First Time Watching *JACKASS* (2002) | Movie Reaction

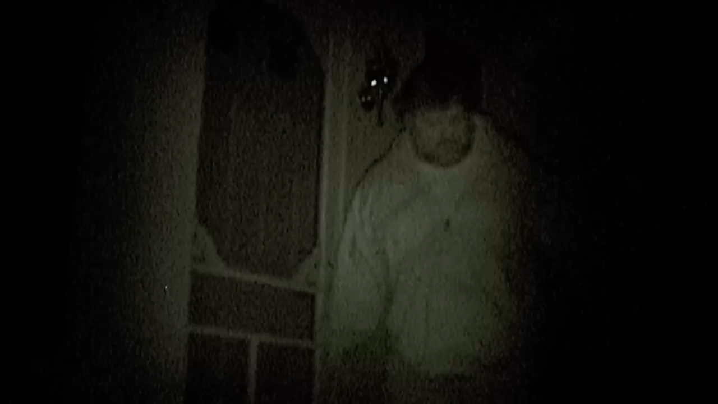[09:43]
Yo, here he comes, here he comes, here he comes. Oh, no, leave dad alone.